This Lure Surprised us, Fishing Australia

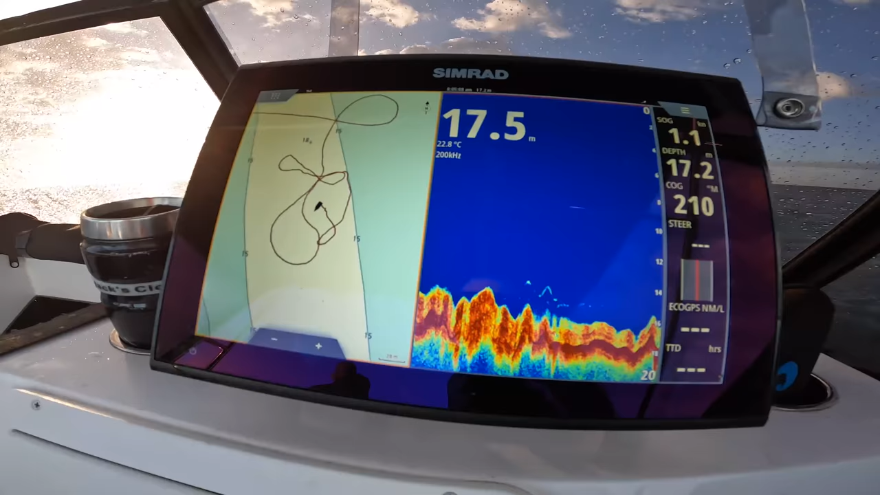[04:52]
On screen: water 22.8°C
16 meters just a bit of fluffy
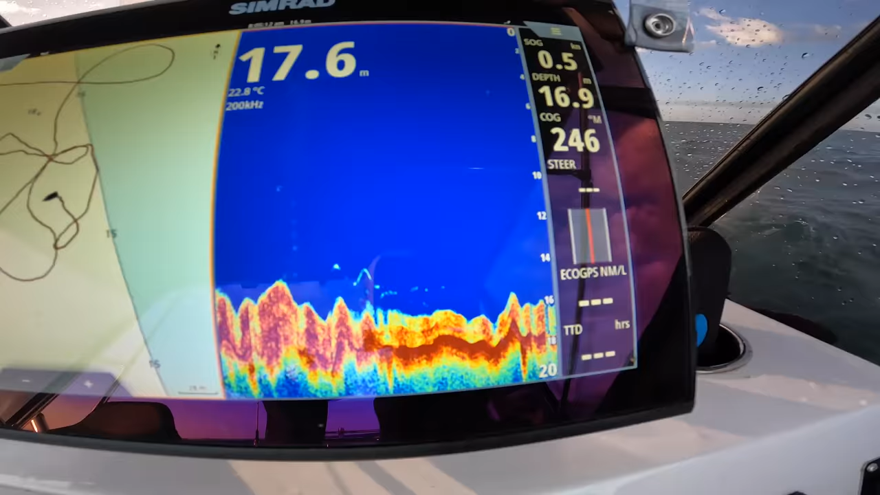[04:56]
On screen: water 22.8°C
bottom we sounded over it and there was a whole heap of bait showing so we thought oh why not we've got the morning let's have a crack we don't need dew back in